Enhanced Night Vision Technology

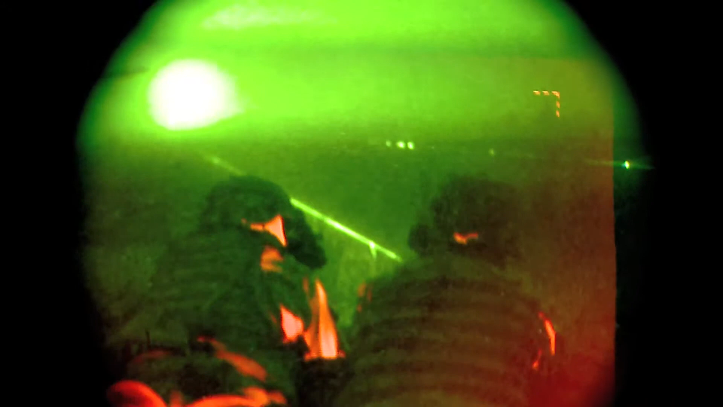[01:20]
And it gives you a capability to detect targets at a much farther range than you can with the night vision goggles.
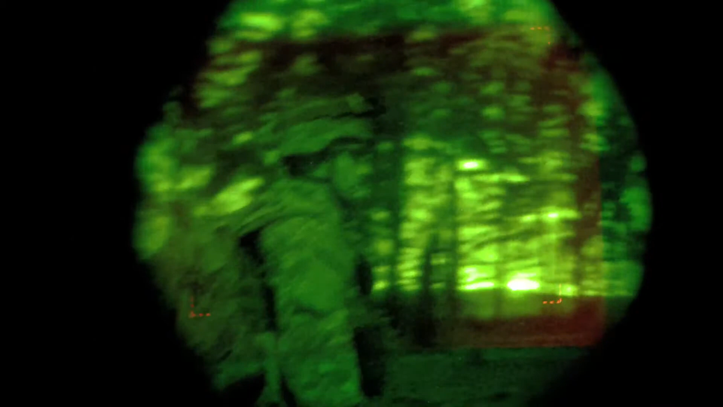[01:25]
So by putting those together, you really get the best of both worlds based on what your atmospherics are and based on what you're really trying to do.
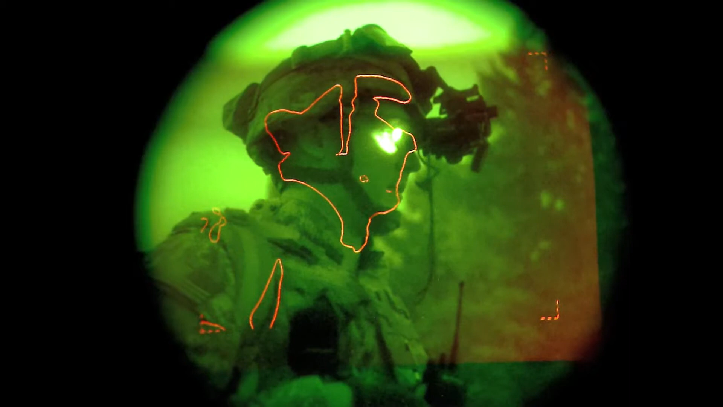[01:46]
you know, creeping around in the night that you normally wouldn't be able to see before. When I look through it, you know,
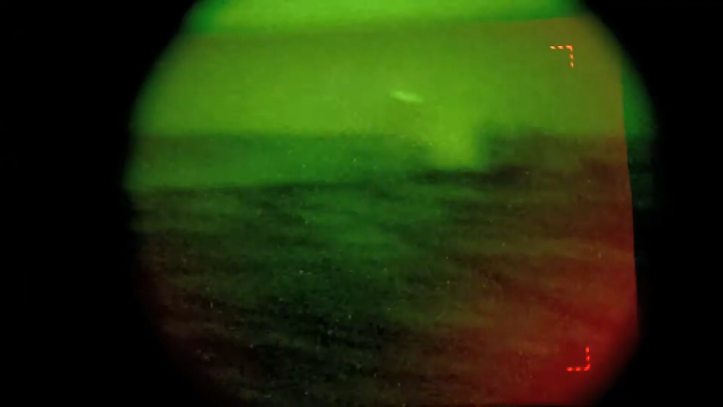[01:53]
you see the normal green with the night vision and then as you come on the heat spots, you get the red.
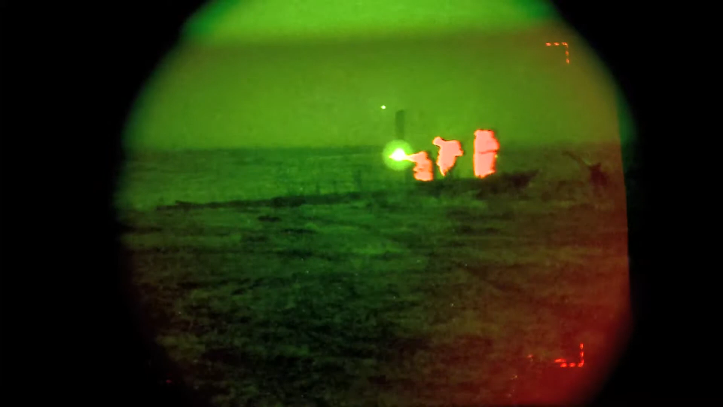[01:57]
So you can really tell, you know, where a person is, where a vehicle is a lot more than just regular night vision.
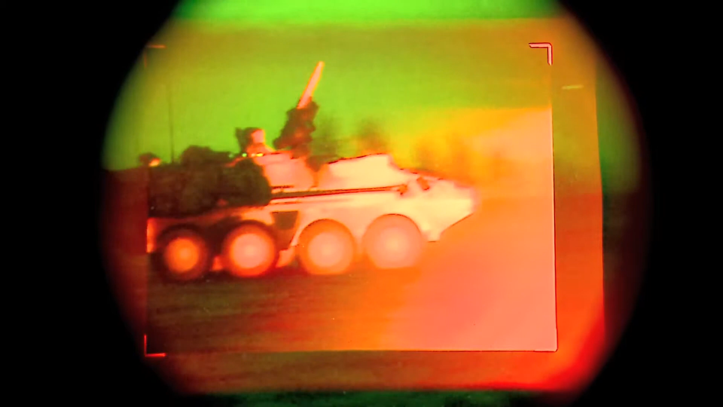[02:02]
It's hard to hide thermal. I mean, every living thing or every inanimate object, if it's moving, gives off heat.